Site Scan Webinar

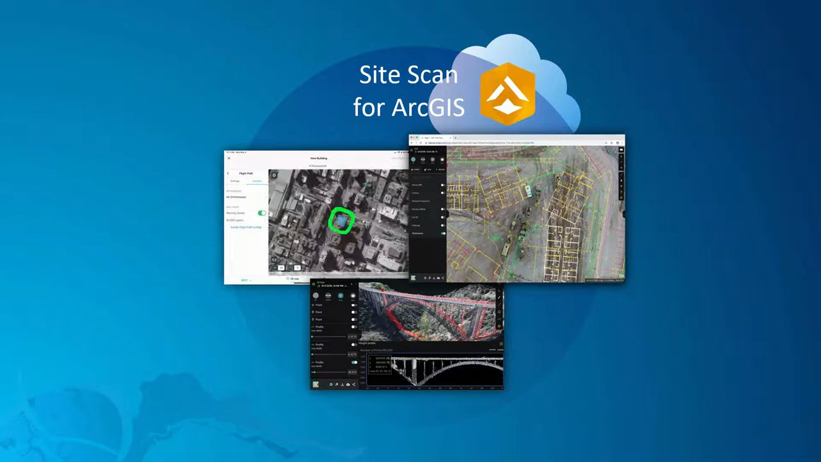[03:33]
Or you can even have a limited read-only users in SiteScan manager for ArcGIS. Or if you have Opodesk BIM 360, you can share content and report issues within that as well. So SiteScan for ArcGIS delivers accurate 2D, 2.5D and 3D data outputs to meet your diverse needs that you might have in your team. So these outputs include orthomosaics, digital elevation models, 3D point clouds and meshes as well. So as well as oriented oblique imagery, thermal orthomosaics and hybrid solution 360 panoramic photos.
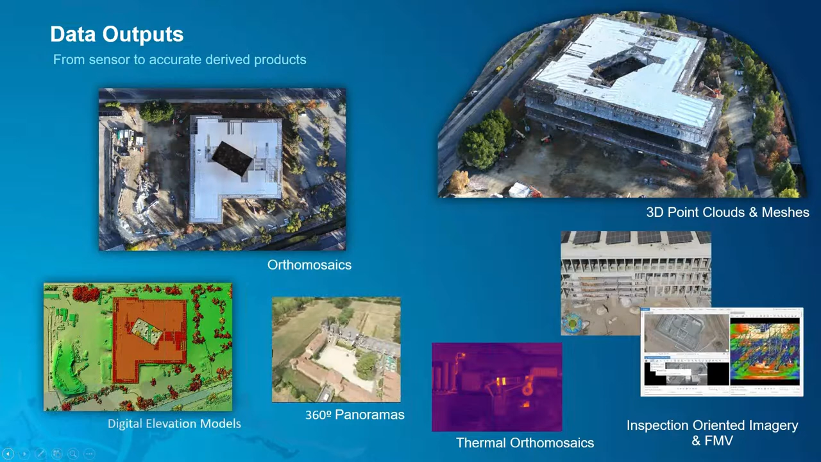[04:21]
So for this webinar, Aaron will be showing some examples on orthomosaics, digital elevation model and 3D point clouds and meshes. So right now, Aaron, we start to demonstrate the entire end-to-end workflow. So over to you, Aaron. Thanks, Attalia. So now that we have a better understanding of what SiteScan is,
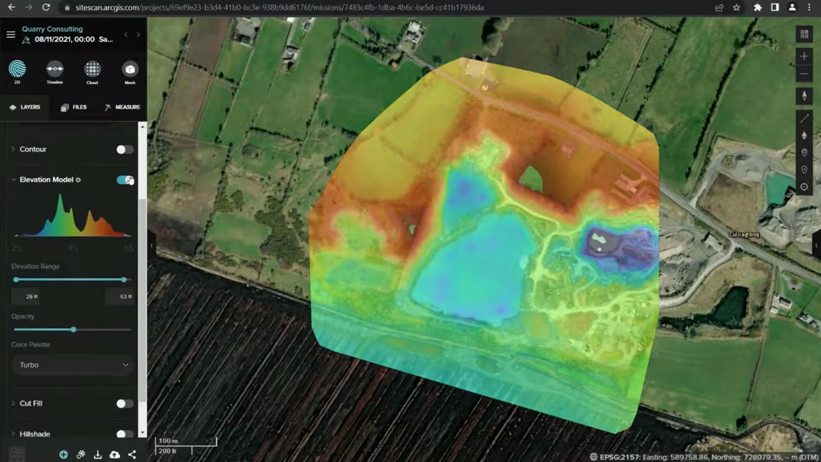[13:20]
And then we can change the opacity of the model if needed. One of the more interesting elevation options is this cut and fill tool. In this analysis, an elevation raster is sliced horizontally using the plane of consistent elevation. All depressions below this line are considered fill measurements, and all elevated areas above this line are considered cut measurements. We can use automatic sliders to change our range in the same way we did with our elevation model.
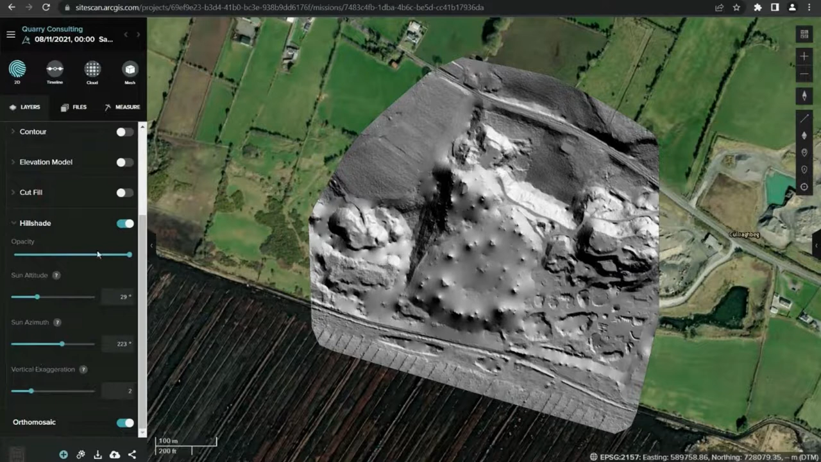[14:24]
We can also add some depth to our hillshade model using our exaggeration slider. So site scan includes the ability to share your elevation views. In this instance, we want to share our cut and fill analysis. So to do this, we just click on the share button and cut and paste our link.
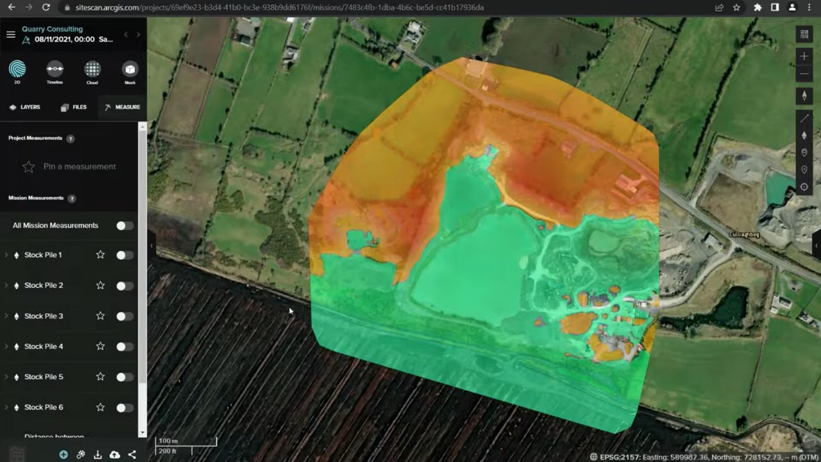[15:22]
And include a line measurement tool, a volume measurement tool, counter tools and a photo inspection tool. All measurements are shared as annotations. In this case, we might want to use the volume tool to measure stockpiles at our quarry site. With the volume measurement, we can see the cut, fill, volume and area of our specified feature.
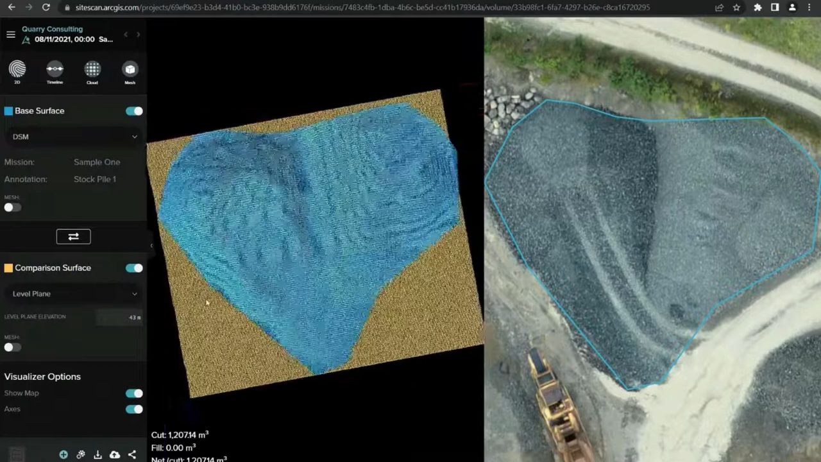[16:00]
Here we will use our level plane as a comparison surface. And if we select the mesh option, we can add a smoother surface to our feature.
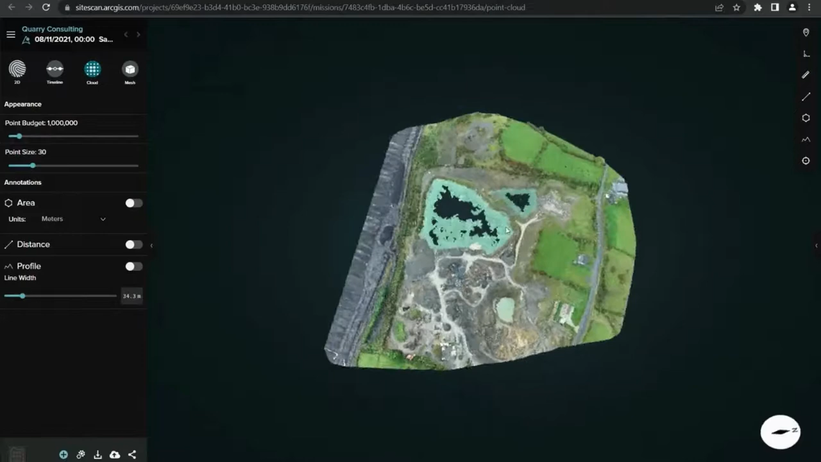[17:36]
Much like the 2D view, we can annotate our 3D point cloud with measurements.
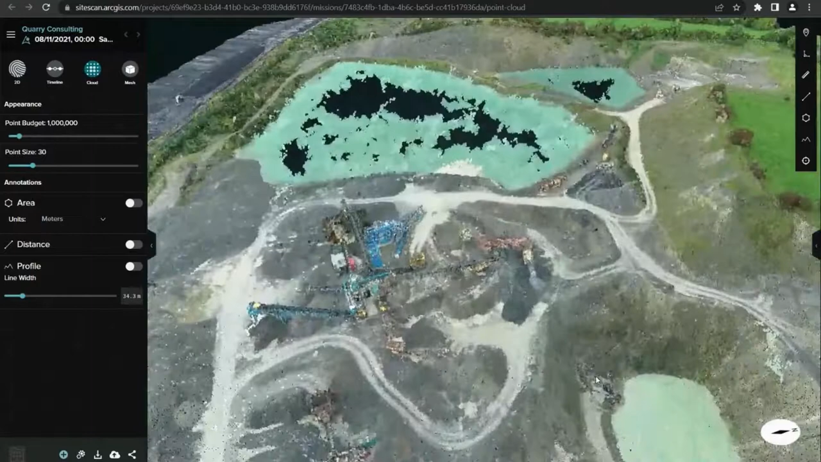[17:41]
Let's look at this quarry lake and measure its area.
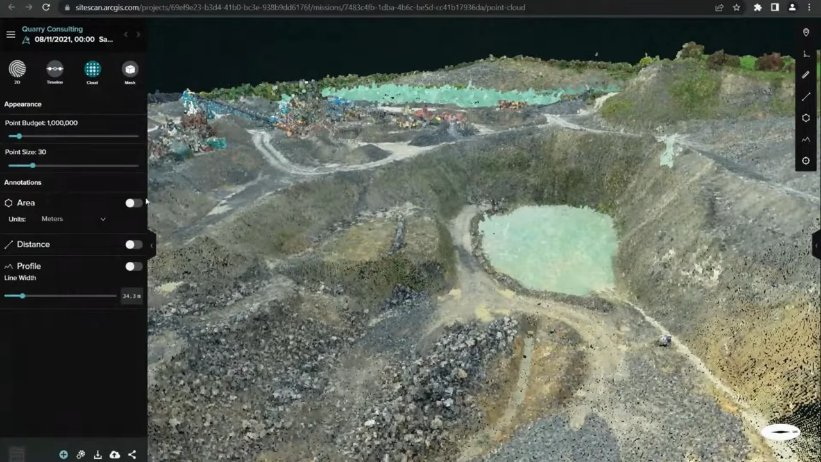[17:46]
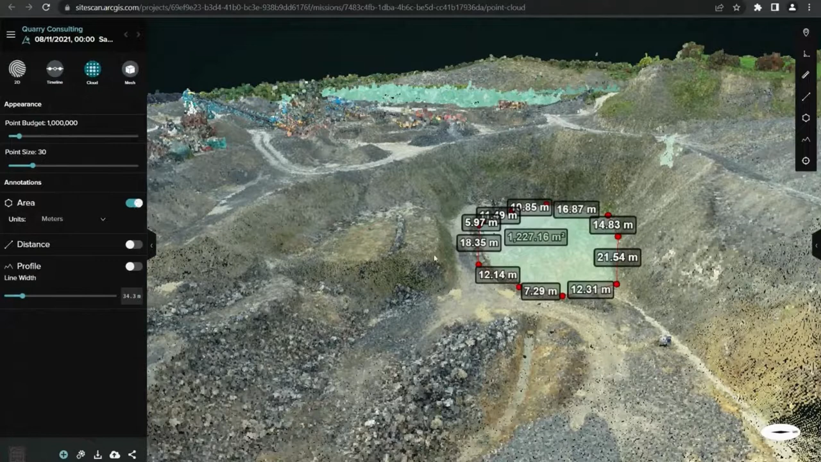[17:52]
Here we can see its total area in metres squared and the distances between each point. We can also use the distance tool to measure from the top to the bottom.
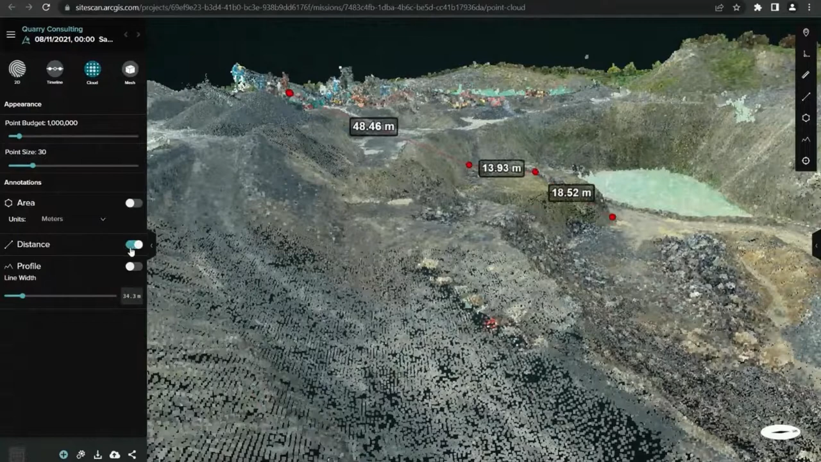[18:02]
The profile tool gives us an elevation profile of our quarry lake. As we navigate across, we can see the X, Y and Z values of our profile.
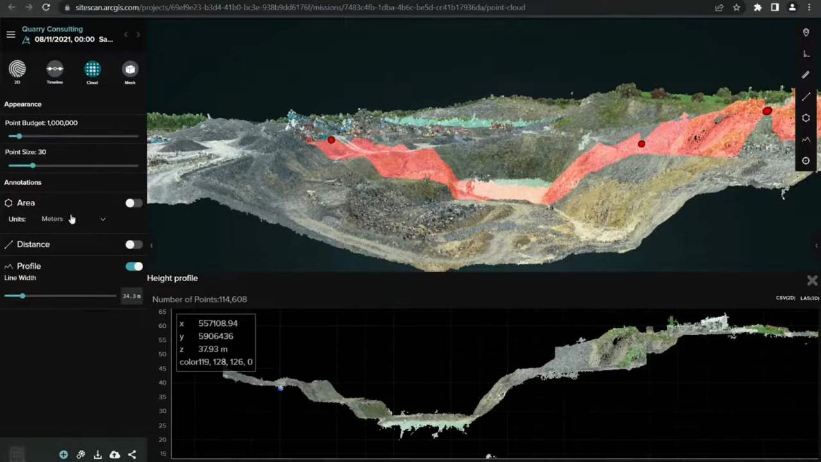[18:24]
So finally, we have our 3D mesh view. This view gives us the freedom to navigate our quarry site closely.